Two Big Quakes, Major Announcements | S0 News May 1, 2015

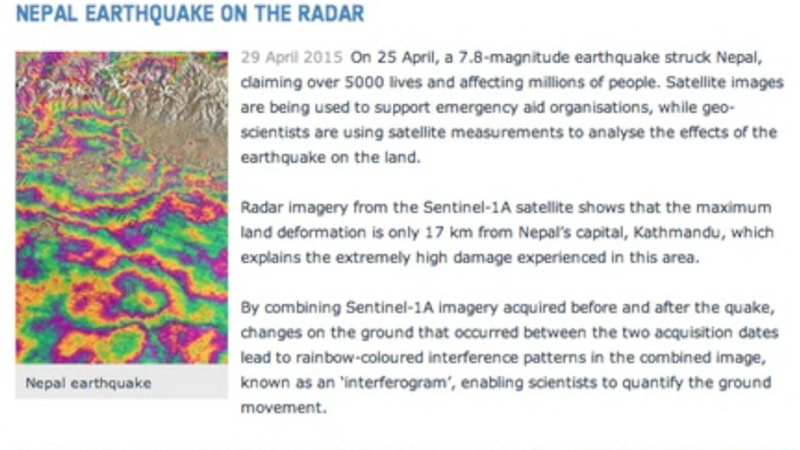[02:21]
We also have a solid radar view of the ground movement within the Nepal quake zone.